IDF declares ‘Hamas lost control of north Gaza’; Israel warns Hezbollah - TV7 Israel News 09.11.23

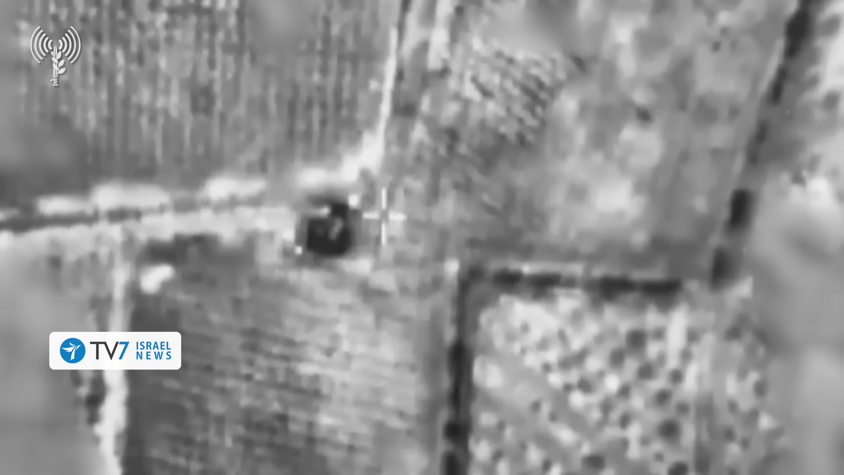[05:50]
However, IDF intelligence gathering units noticed their movement and neutralized a number of the terrorists.